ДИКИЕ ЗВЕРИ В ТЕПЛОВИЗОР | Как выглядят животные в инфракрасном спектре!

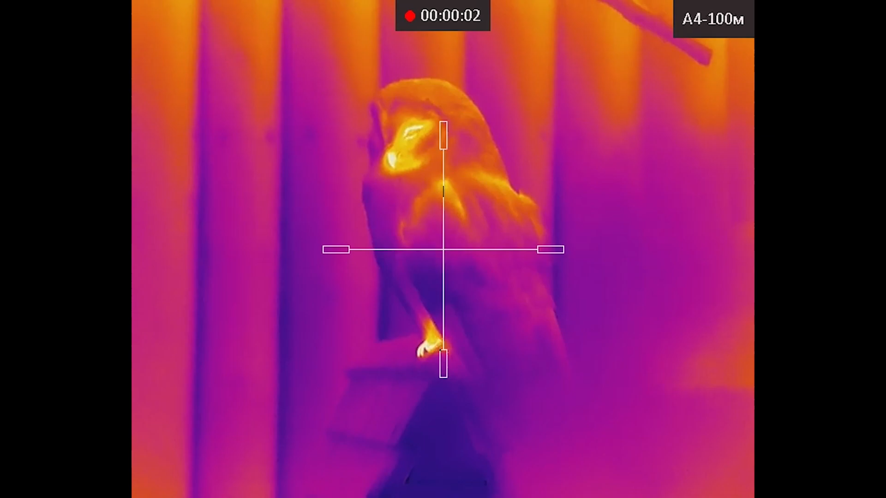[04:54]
мы подошли к новому вольеру сейчас мы дадим 5 секунд чтобы вы угадали кто здесь вообще
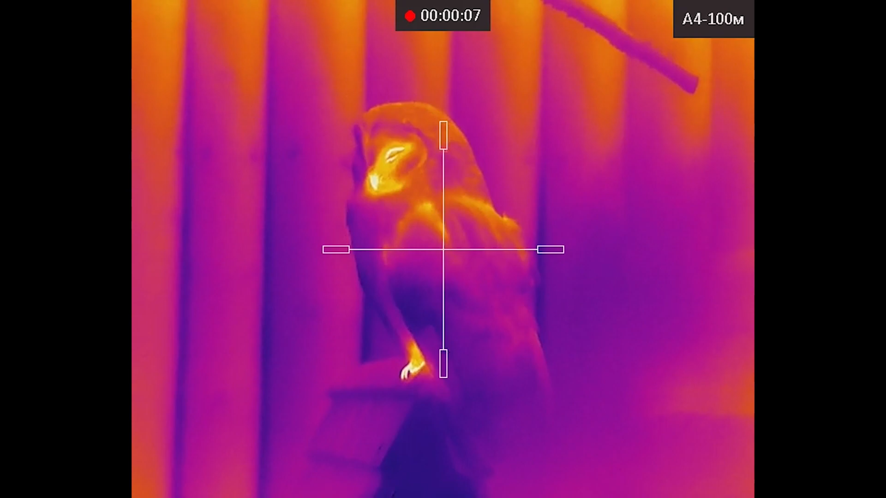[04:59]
у нас находится вот можете посмотреть вот там вот вдалеке еще
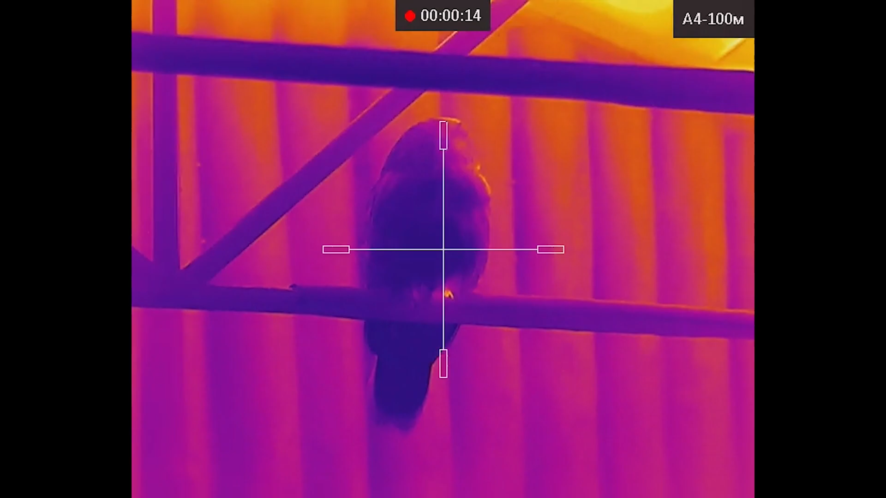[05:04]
сидит и вон там еще парочка
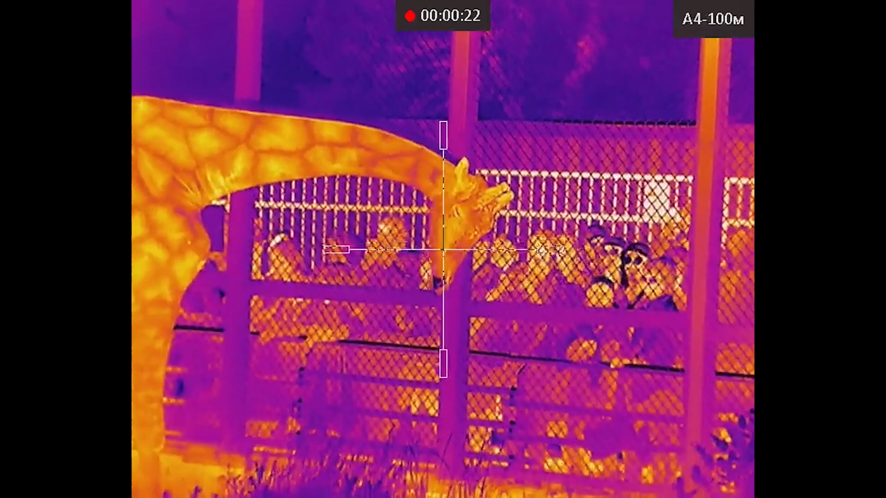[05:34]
ну конечно же это очевидно это жираф тут оказывается нам сказали что он находится сейчас
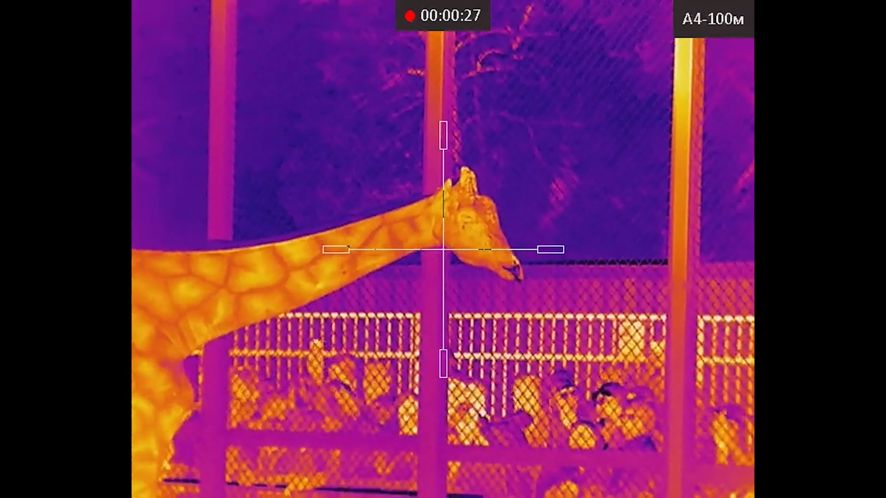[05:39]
на специальном рационе диетическом я не знаю для чего вам эта информация
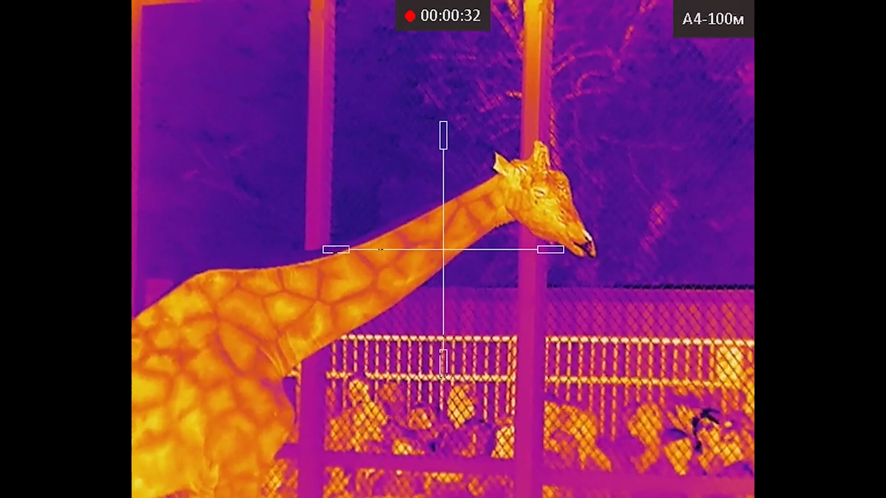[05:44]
но вот теперь вы знаете вот так вот выглядит жираф подошли мы чуть-чуть
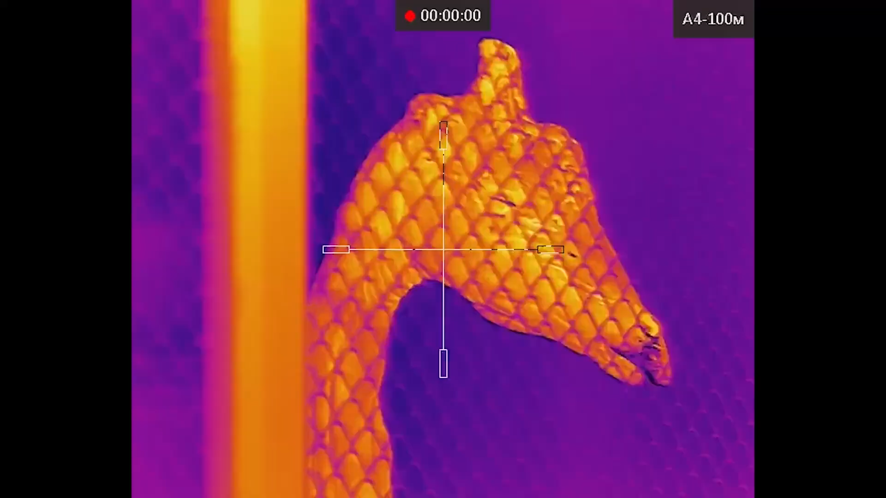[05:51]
поближе вот так вообще непонятно
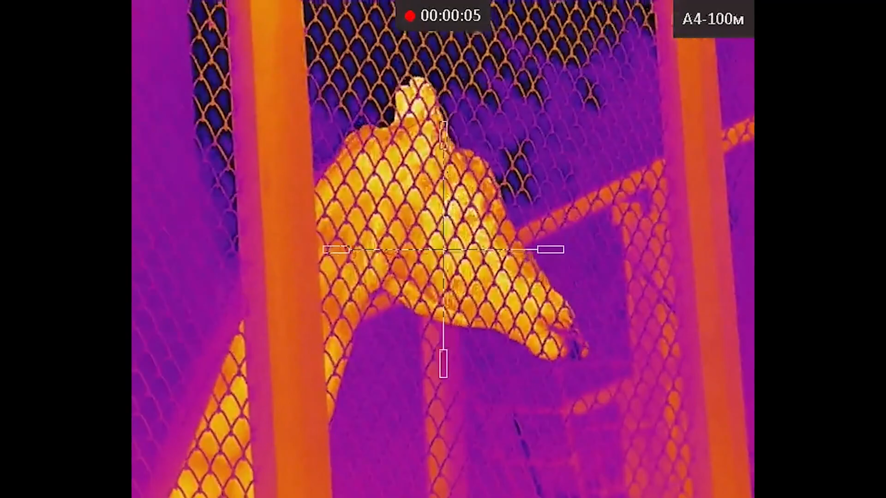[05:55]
на самом деле кто это вблизи через тепловизор он тот
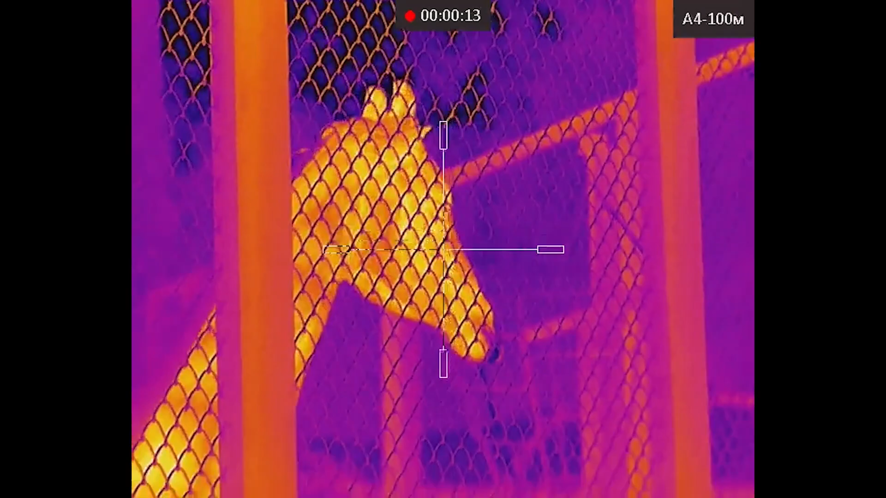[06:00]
отворачивается то поворачивается моськой своей
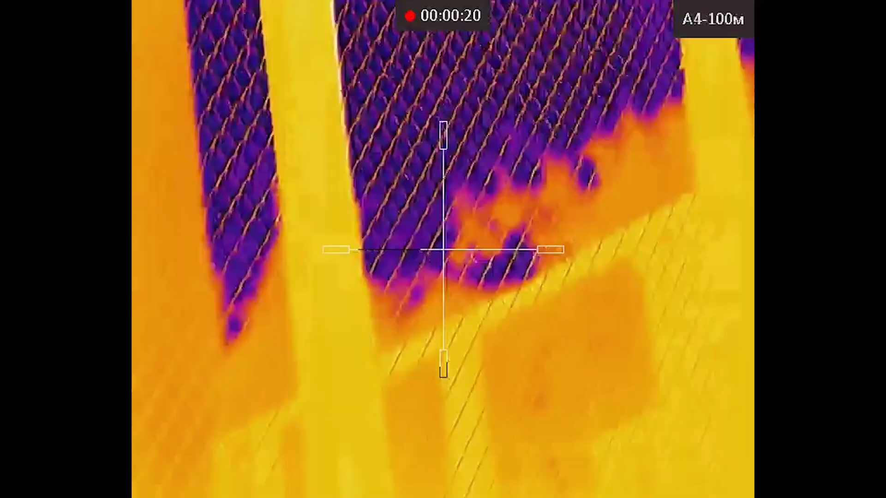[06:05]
подошли к следующему вольеру это у нас как вы думаете кто
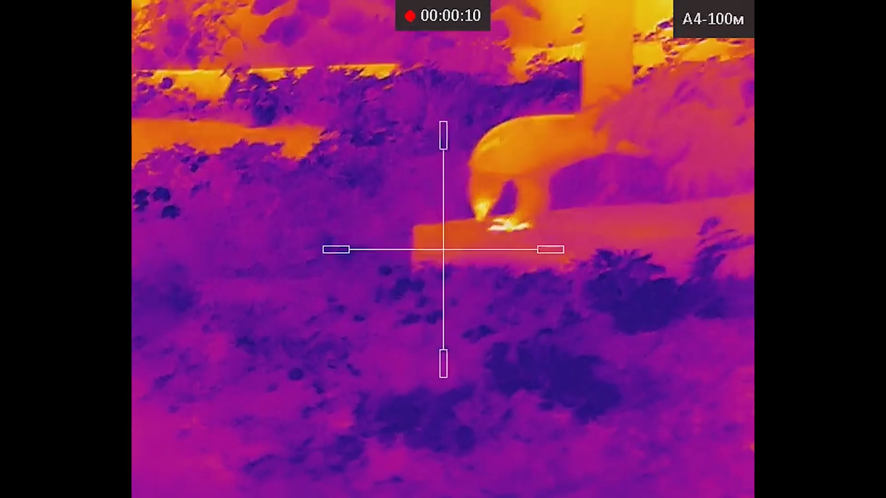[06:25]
прошлись и здесь увидели степного орла
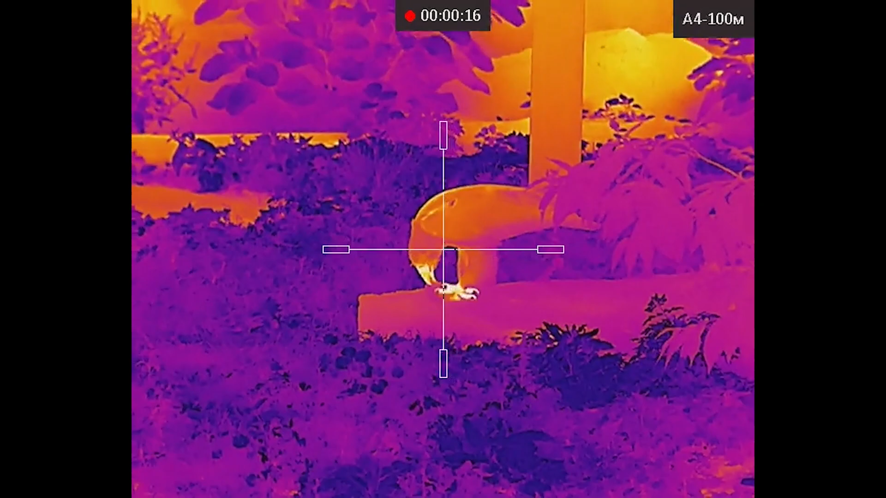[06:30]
вот он там свою добычу доедает можете посмотреть вот так вот
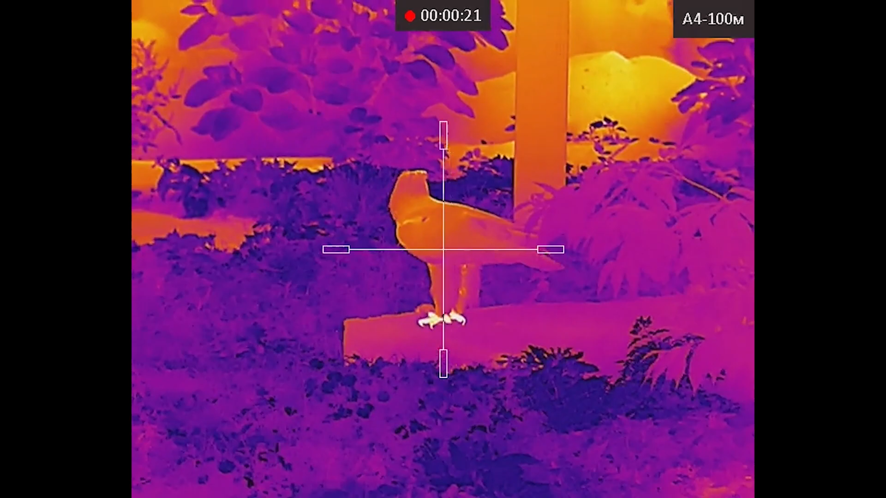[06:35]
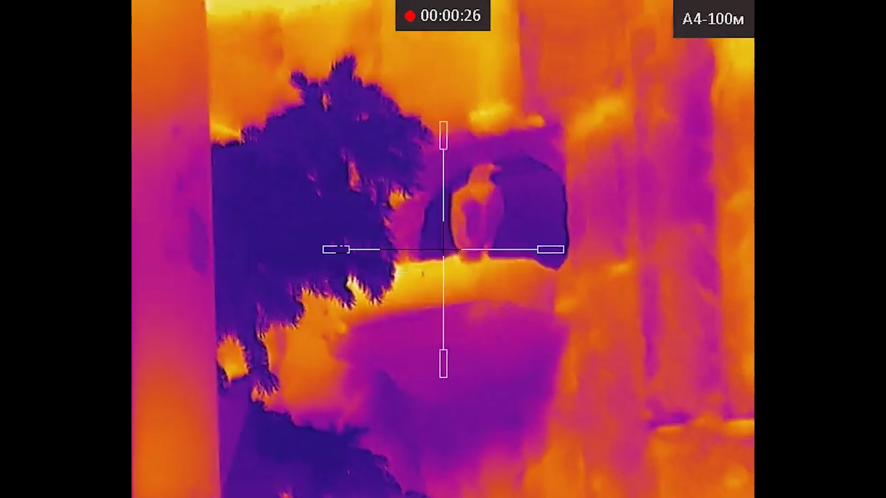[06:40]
а если поднимемся чуть-чуть повыше вон там вот сидят тоже
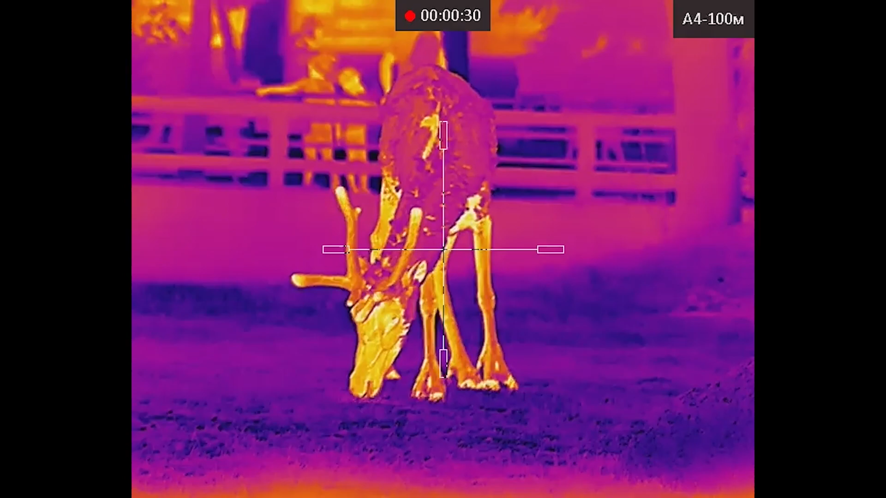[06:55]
какая детализация у аркона вы можете отличить самку от самца
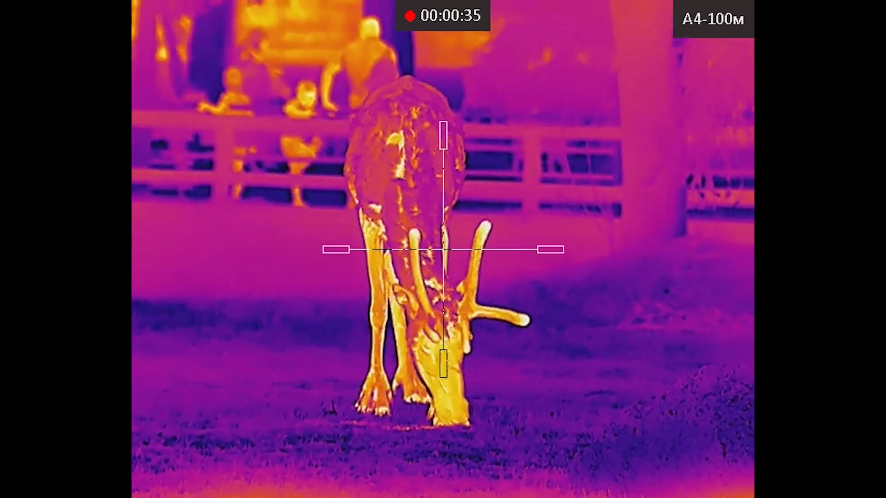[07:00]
потому что это очень важно на охоте и вы наверное как опытные охотники знаете что отстреливать самок запрещено вот
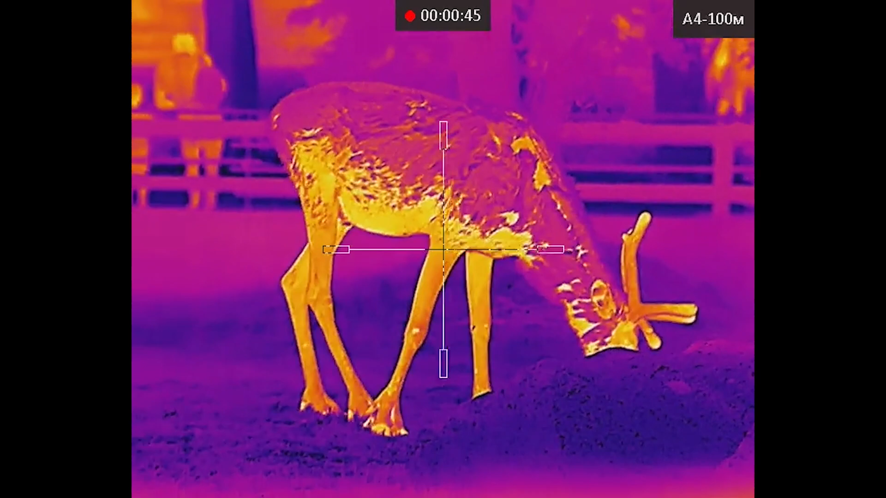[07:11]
вот так выглядят самочки
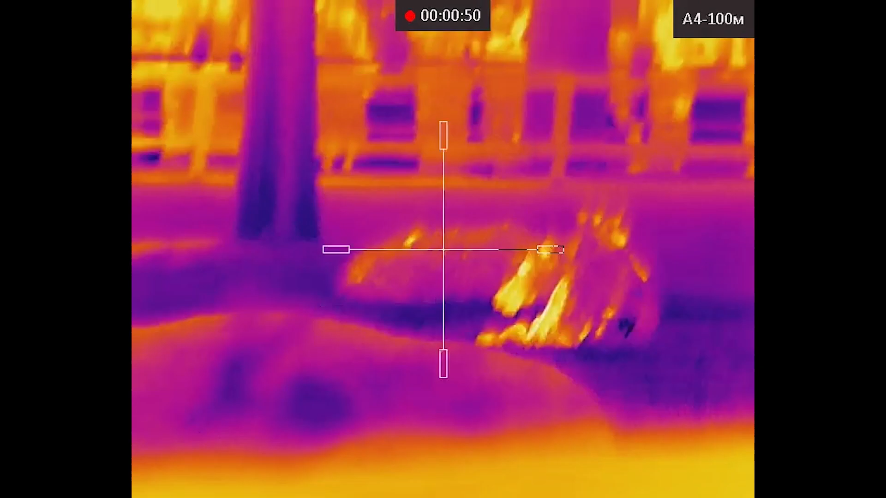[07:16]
тепловизор кажется на самом деле что это коровки лежат
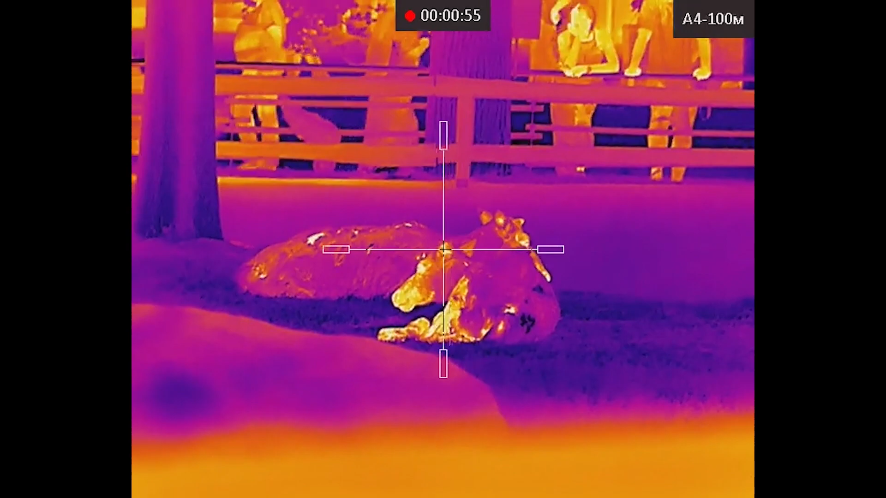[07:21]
жуют там что-то
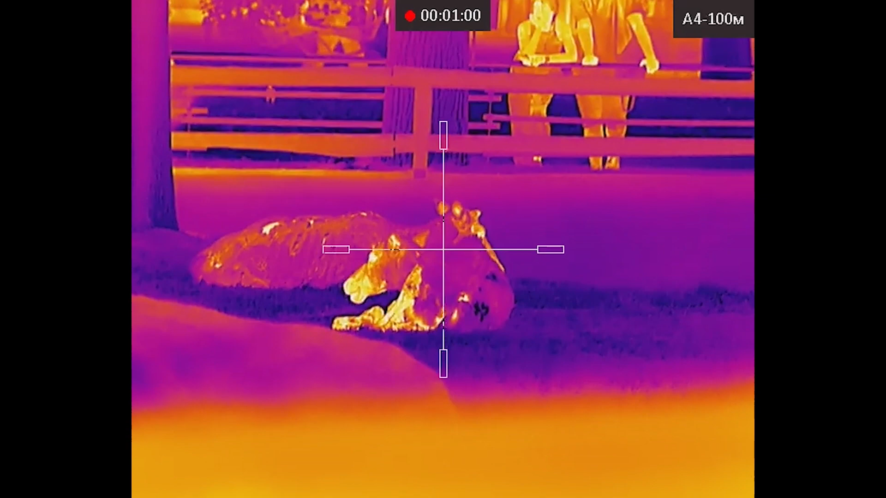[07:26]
сейчас попробуем показать их поближе вот подошли немножко с другой стороны сейчас
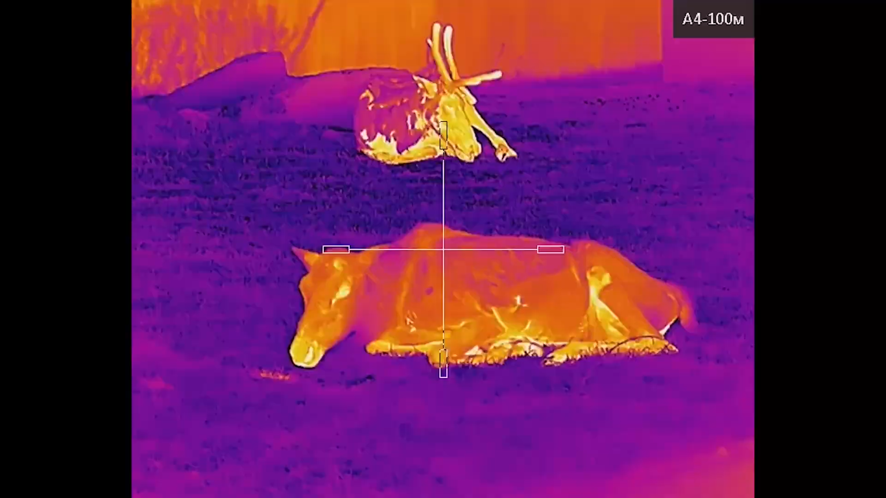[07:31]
наведем резкость вот самочка там лежит самец вот
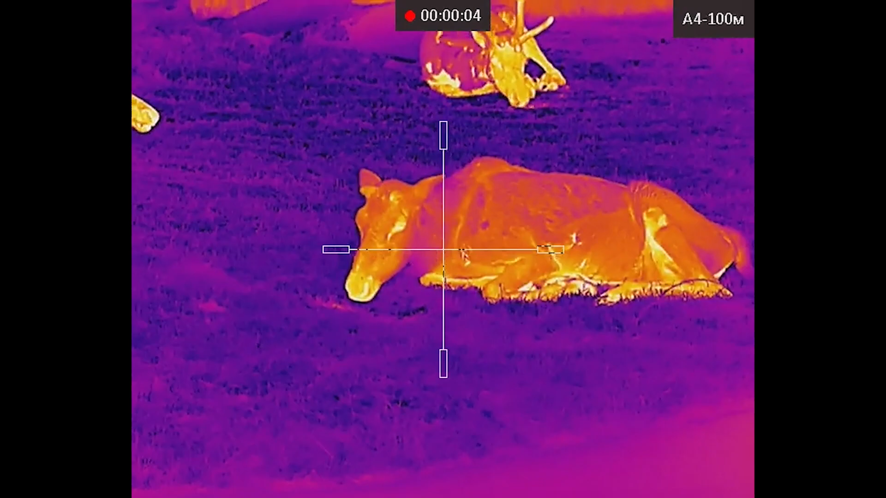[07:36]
еще девочка лежит вот так они выглядят в тепловизор